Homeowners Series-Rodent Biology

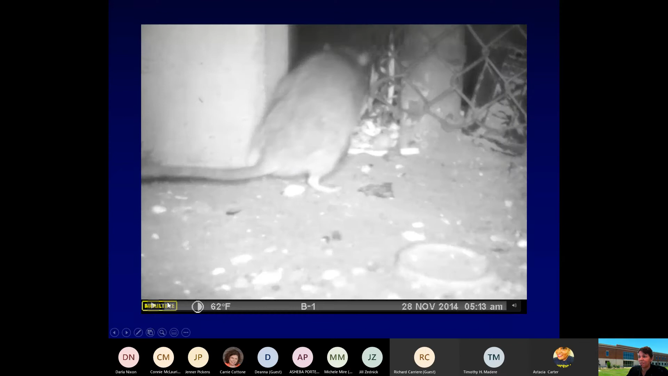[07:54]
This is a really fantastic video of a rat urinating. And actually, there are a lot of pheromones that are in that rat urine.
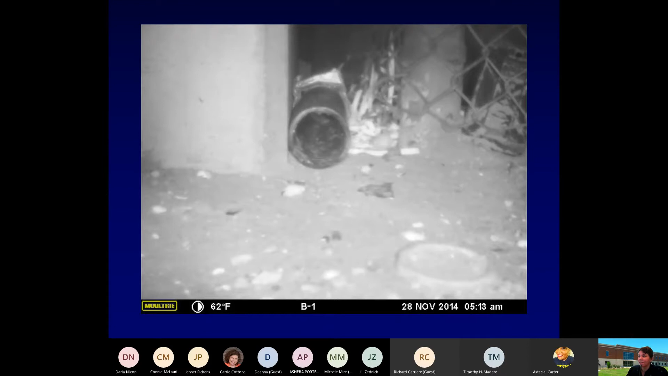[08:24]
And it is leaving a signal and sense for other members of its group saying, perhaps there's food here or don't visit this area. All right. Okay.
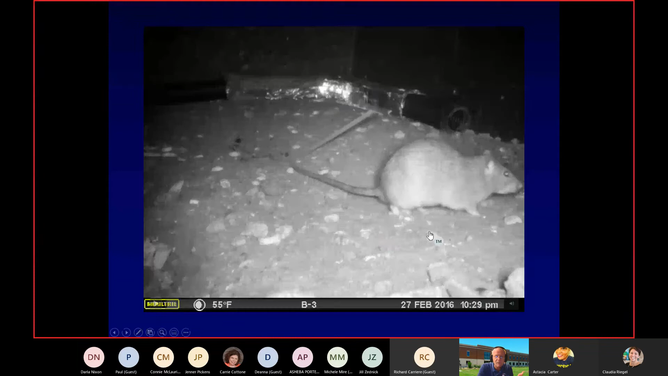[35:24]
watch this video of a rat doing its thing and show you how not random it is there's a rat pooping now you say how how do you know it's not random well uh it's tough to say but i know it's not because it's not running as it's doing it it's not just dropping it and what it's saying i don't know honestly we have a long way to go on figuring out what they're saying in these little pheromone messages but we know it's saying something to the other rats